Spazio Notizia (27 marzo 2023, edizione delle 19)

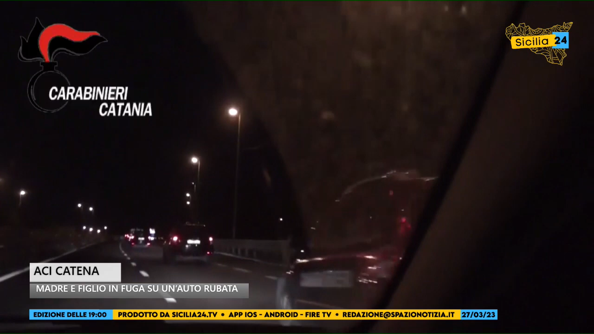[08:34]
Nella circostanza i carabinieri hanno accertato che il veicolo risultava oggetto di furto e pertanto hanno intimato l'alt ma il conducente ha invece accelerato iniziando a sorpassare i mezzi che lo precedevano con il chiaro intento di evitare il controllo.